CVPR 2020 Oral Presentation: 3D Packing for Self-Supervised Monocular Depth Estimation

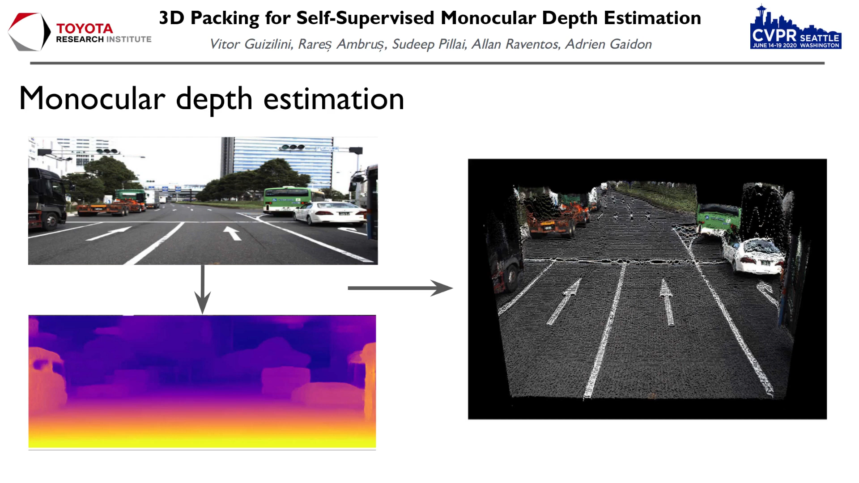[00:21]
This information can then be used to lift the information into 3D space, generating vision-based point clouds that can then serve as input to a series of downstream applications. Within Monocular Depth Estimation, there are a series of methods that,
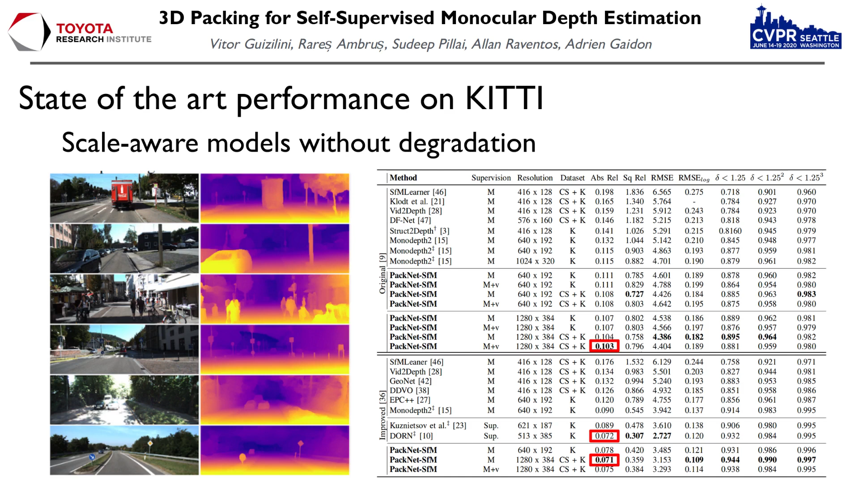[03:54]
Our results establish a new state-of-the-art in self-supervised monocular depth estimation that is even comparable to fully supervised methods. We also show better boundary definitions and better resolution for fine-grained details and faraway objects.
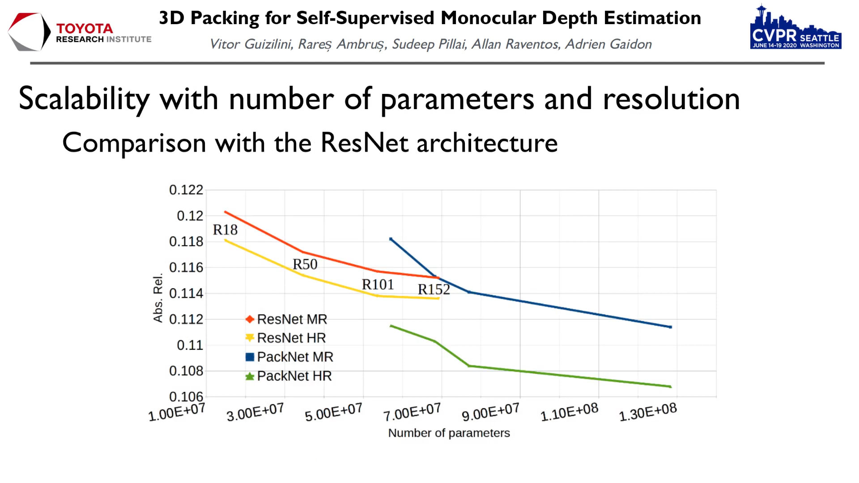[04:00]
Additionally, we show that PAC-NET scales better with number of parameters and higher resolution images, relative to the REST-NET architecture. We also introduced dense depth for automated driving,
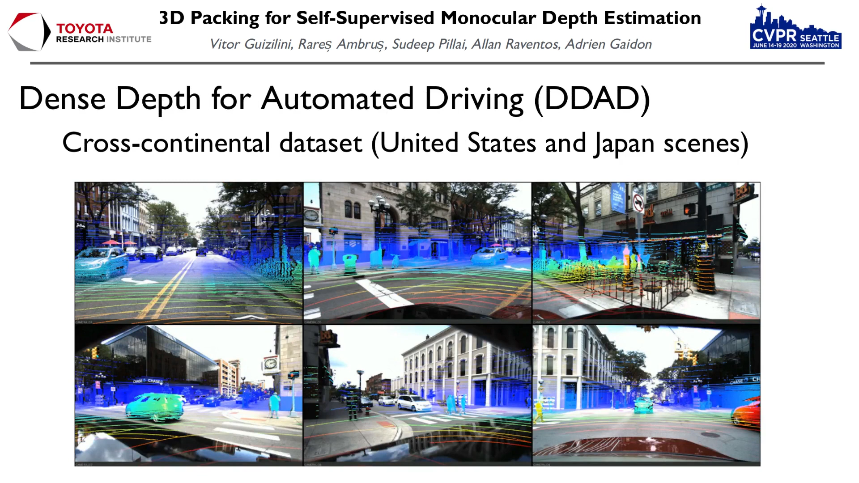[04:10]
D-DAD, a new dataset generated using data from our vehicle fleet. It contains scenes collected in the United States and Japan, obtained using six cameras and four luminar sensors,
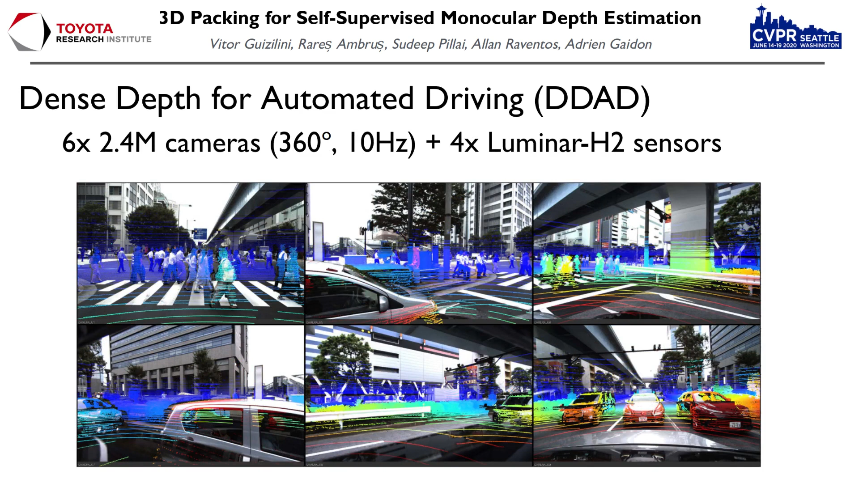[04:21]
to produce a 360-degree view at 10Hz with corresponding ground truth projected depth maps. We use D-DAD to show that PAC-NET also achieves better performance when evaluated considering longer distances,